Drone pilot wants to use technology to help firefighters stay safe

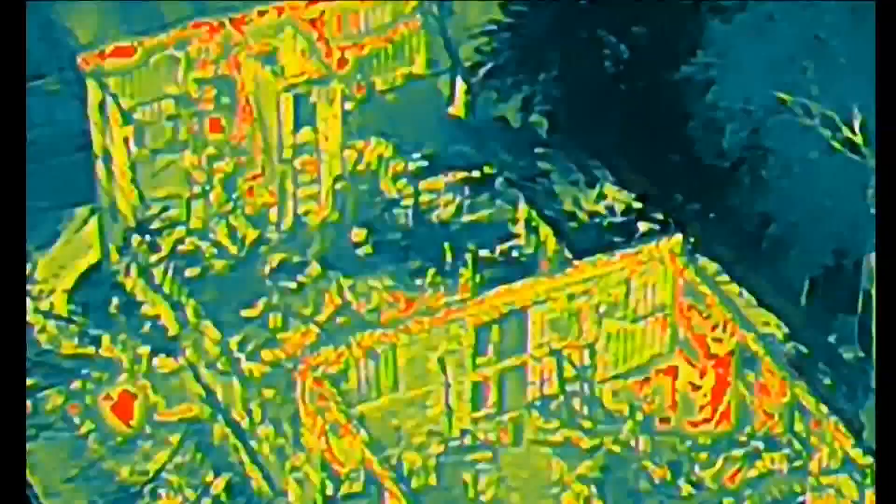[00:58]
It can show, you know, what's hot and what's not.
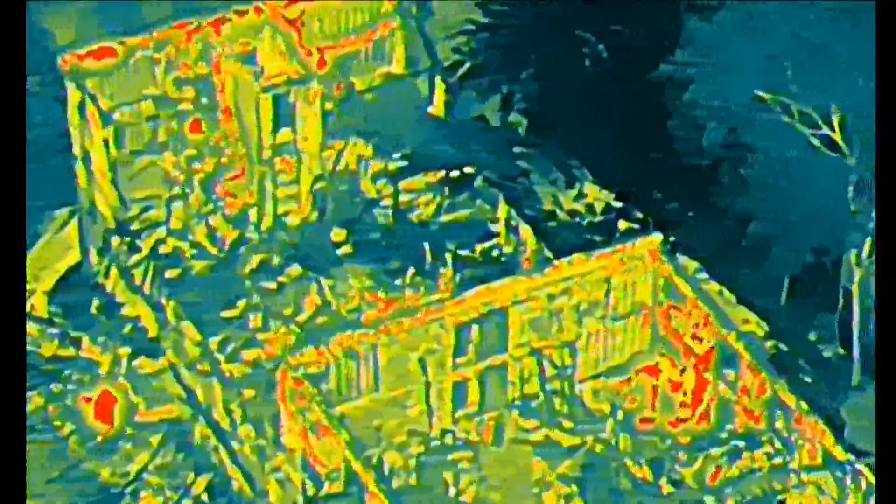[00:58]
He says firefighters on the scene welcomed the assistance of his drone to get up over the flames.